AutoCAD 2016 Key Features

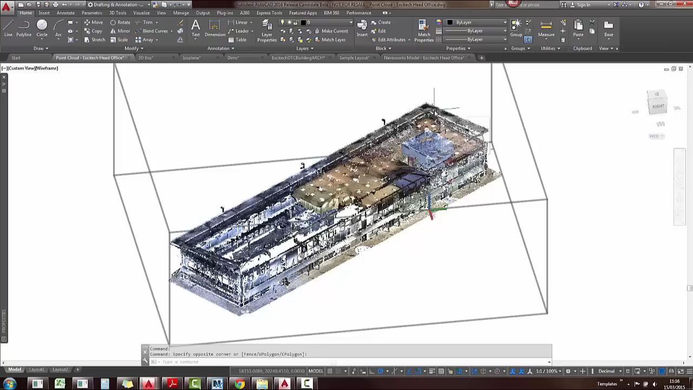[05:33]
You can also add section planes to these, so when you select your point cloud, you have this new panel, so you can apply a section plane to that.
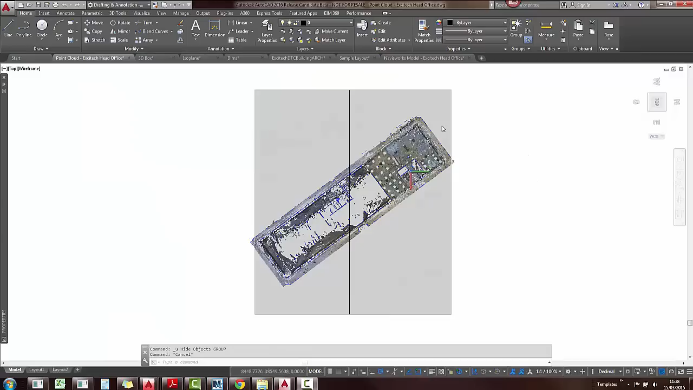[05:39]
You can also extract section lines where this model has been sliced. Just go and run the command, select the point cloud, change a few settings.
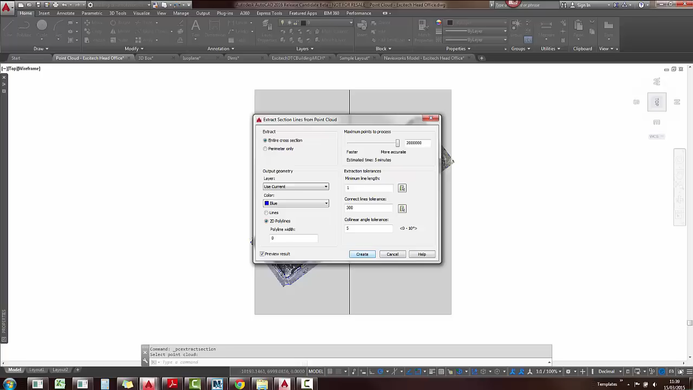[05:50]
If I click on create, it's going to run a little progress bar on the bottom right hand side. As soon as that is finished, I've already done this, I'm just going to go and hide the point cloud and you're left with 2D polylines.
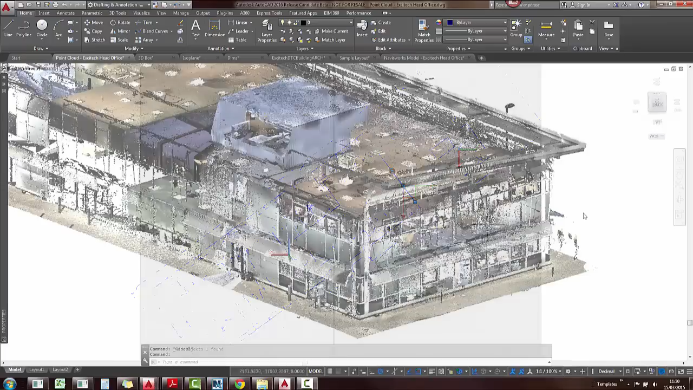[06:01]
Sometimes it's difficult to see the geometry that you've created when snapping to a point cloud or tracing over it, so you can now select your point cloud and you can also go and change the transparency of that.
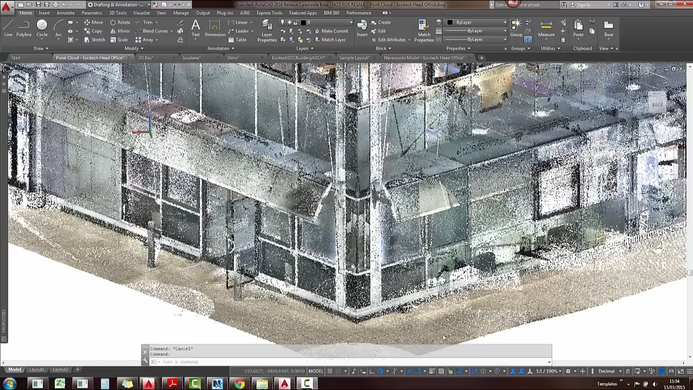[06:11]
Okay, we also have the new point cloud snaps, which means if you go to your snap settings, you'll find them over there.
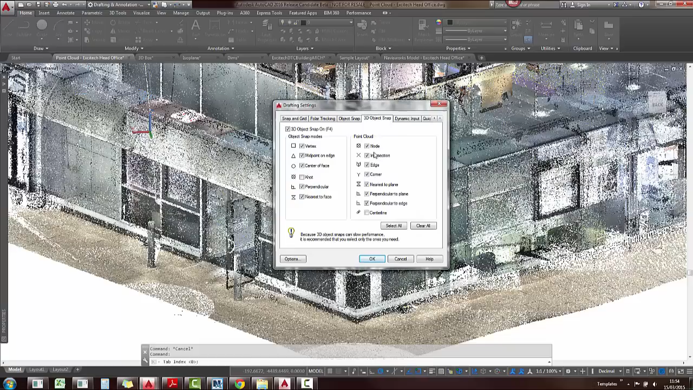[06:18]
You can tick those on, it will pick up on those point clouds. Also, your dynamic UCS will work on a point cloud, now if it recognizes the face.